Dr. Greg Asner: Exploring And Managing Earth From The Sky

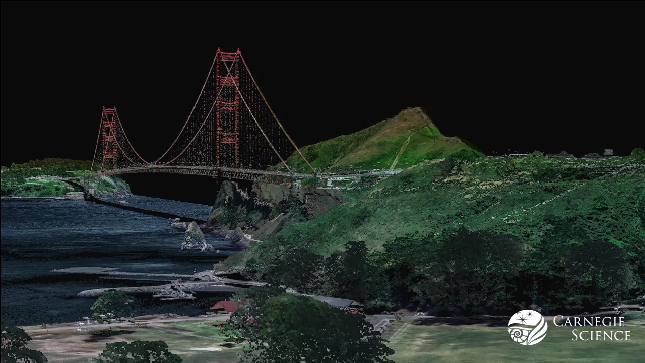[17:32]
This is about a two-second overflight. Once you image it in 3D, you can walk and go under the bridge. You can do whatever you want with it. It sounds fancy and it sounds like we made this thing, but actually it's been a long time in the development.
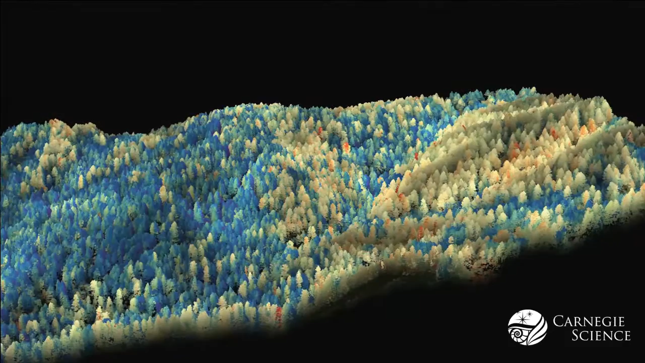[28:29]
water in those canopies notice how the drought stressed trees are a little higher elevation and on slopes where the soil moisture would maybe be lost a little earlier in the drought and this tells managers where to apply for example in this case fire protection and that's a key because that's invisible to the naked eye here's Sequoia National Park place I work quite a lot nowadays it is on fire in this image
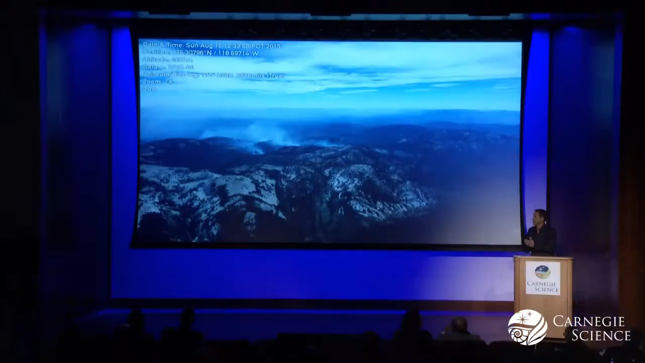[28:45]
that's if you look in the top August 2015
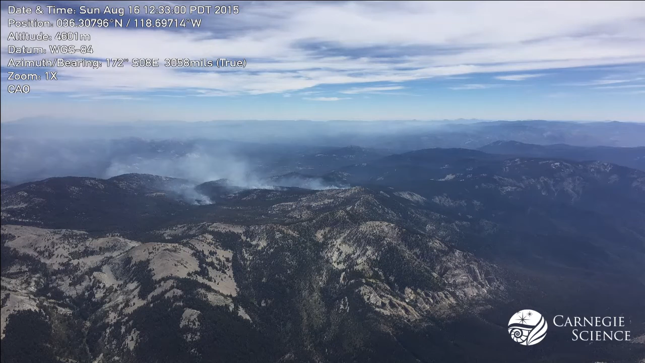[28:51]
fly over looks kind of gray green it has areas of severe drought stress in its tree canopies
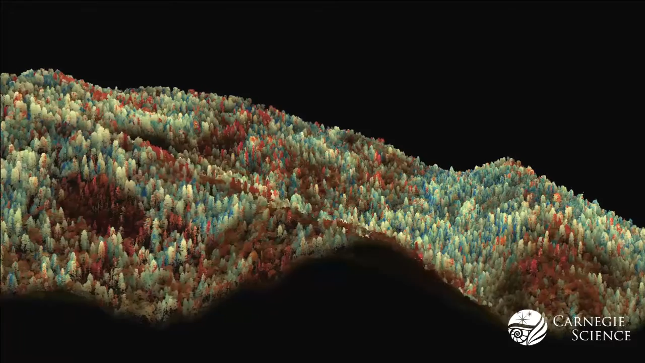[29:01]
and this was very useful to managers because it allowed them to do fire breaks
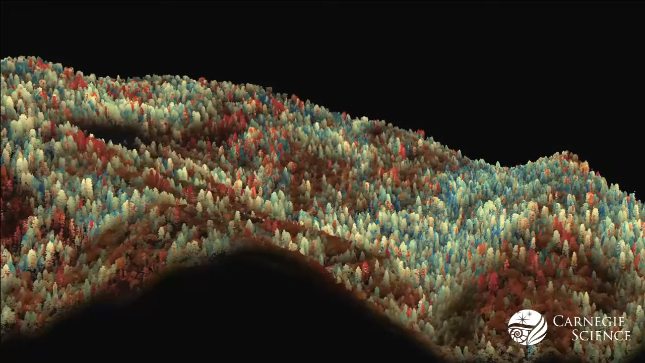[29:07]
and prescribe fires and try to isolate areas that look like they're basically goners
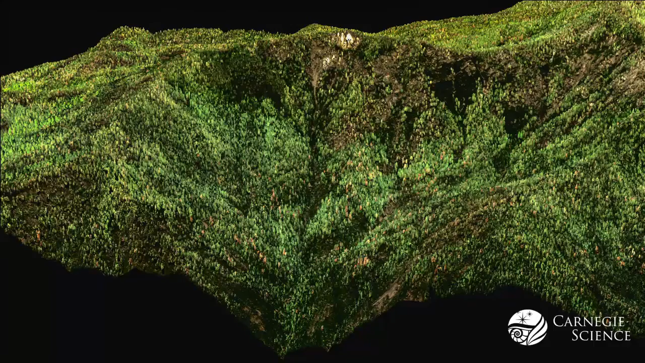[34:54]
many many steps is to convert a landscape that you might fly over in 3D like this where you see trees in green and you see some dead trees in brown